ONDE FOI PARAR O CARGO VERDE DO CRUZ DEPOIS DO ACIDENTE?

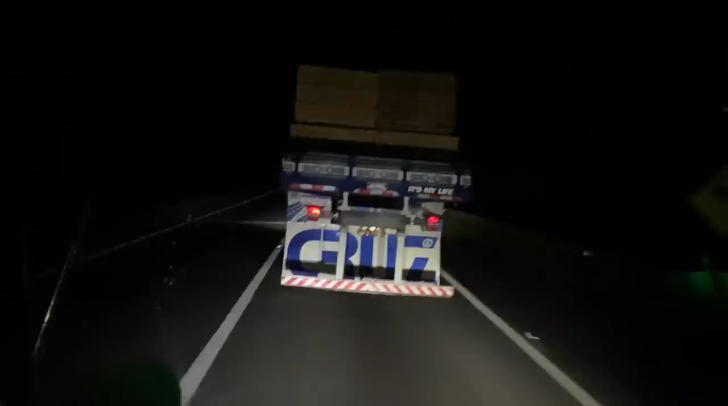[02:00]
Eu falta dinheiro só pra comprar o celular. Tu é louco. Tava falando que o caminhão ficou bem retinho, bem alinhadinho. A coisa mais horrível é um caminhão torto. Nossa, mas eu acho horrível. Igual esse aqui tá torto. Tá caído pro lado esquerdo. Meu Deus do céu, chega a dar um desânimo assim. O cara ir lá atrás e olhar o caminhão torto. Agora alinhadinho assim, bonitinho, olha.